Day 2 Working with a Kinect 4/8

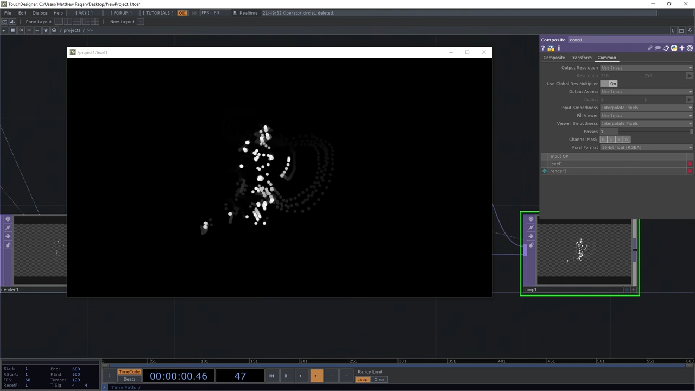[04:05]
the other thing that I'm seeing here right is that we can see that the the way
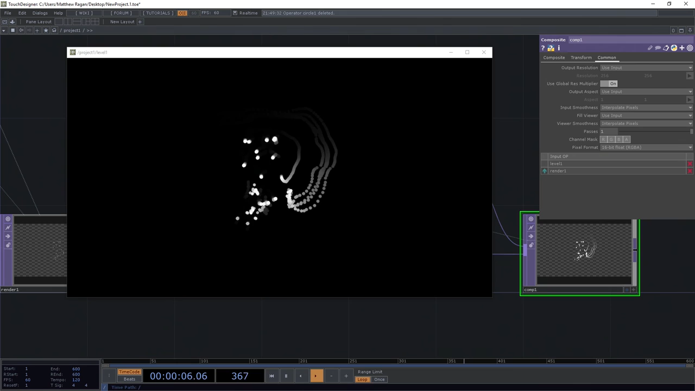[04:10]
that we're sampling this information as it's coming in sometimes my arms move
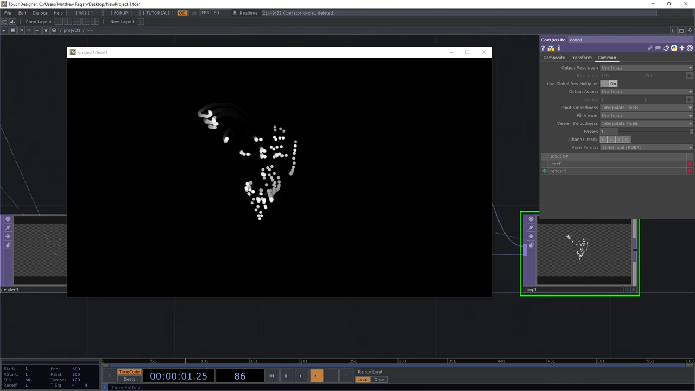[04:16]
faster right then we might like so when I move
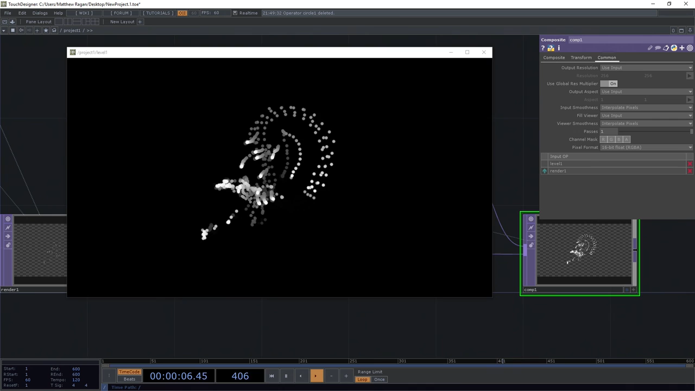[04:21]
really fast I have these kind of discrete point that show up if I move nice and slowly I end up with these kind of gooey drippy trails
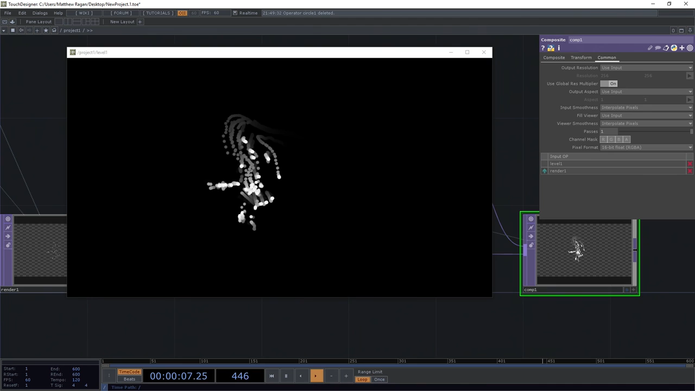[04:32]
so maybe I want something that has more of that kind of trail like effect to it all the time